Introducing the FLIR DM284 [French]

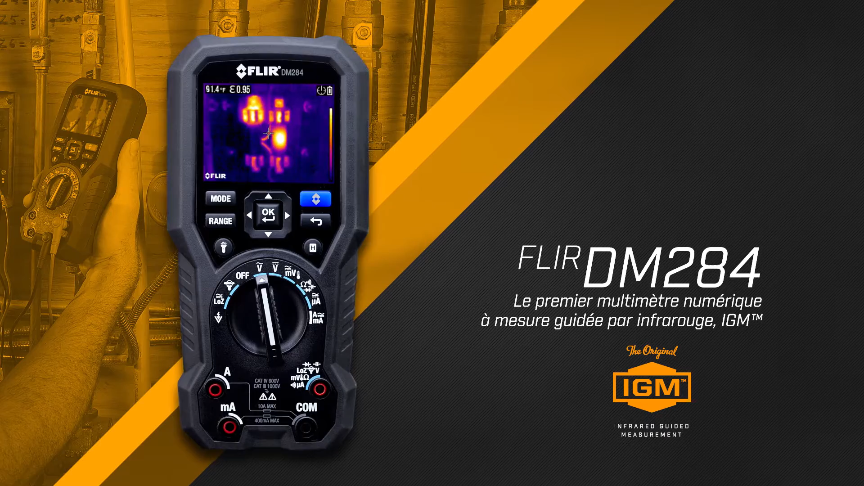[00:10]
un multimètre numérique RMS pour valeur efficace équipé d'un capteur thermique.
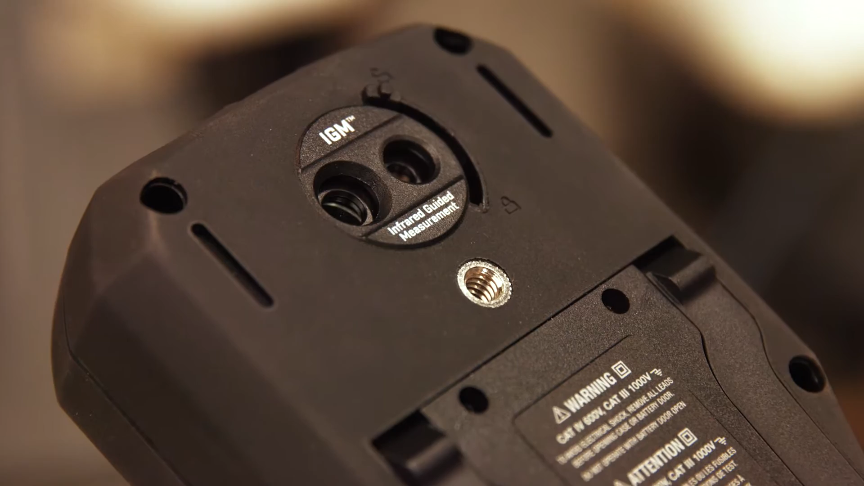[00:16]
IGM vous guide visuellement vers le lieu précis nécessitant une attention particulière.
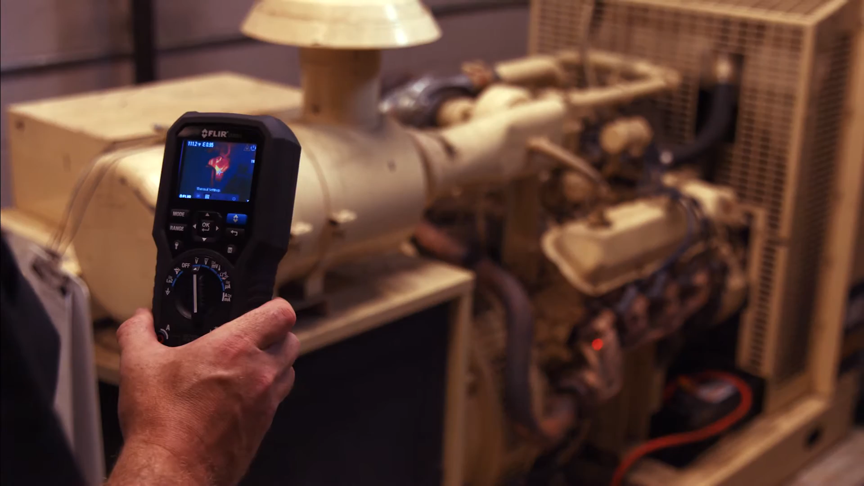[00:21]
Son impressionnante résolution de 160 par 120 pixels va vous montrer exactement où sont les problèmes.
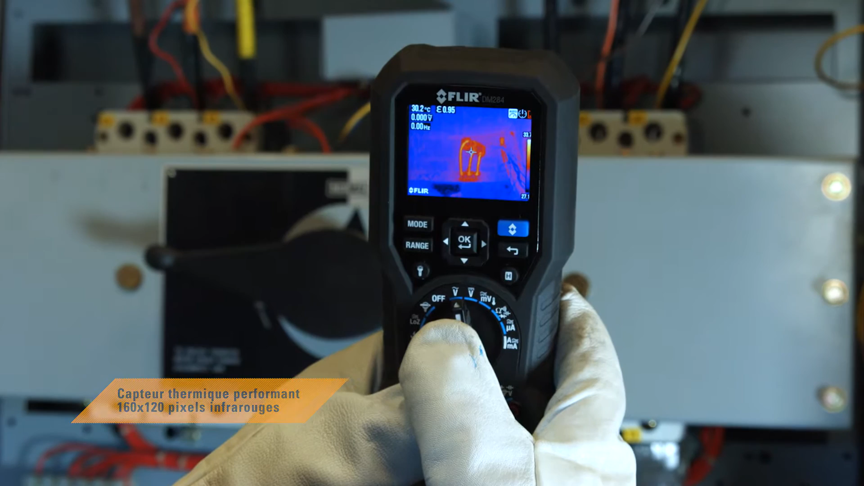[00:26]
Vous localiserez les points chauds plus efficacement et en toute sécurité,
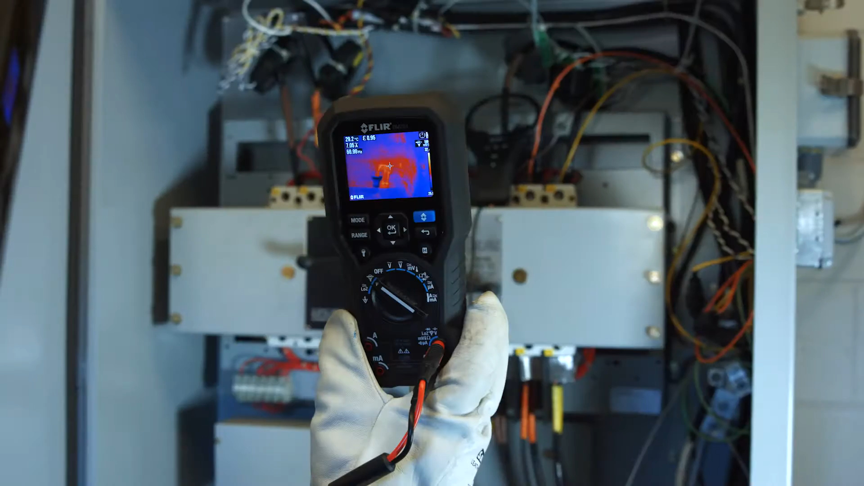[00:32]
ce qui accélère le dépannage et permet de détecter des problèmes que vous auriez pu manquer sans IGM.
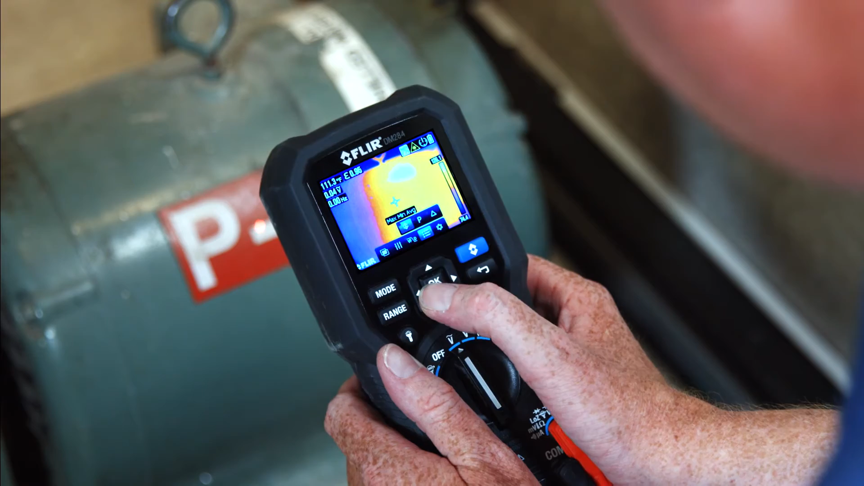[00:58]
du pointeur laser embarqué et de l'éclairage LED.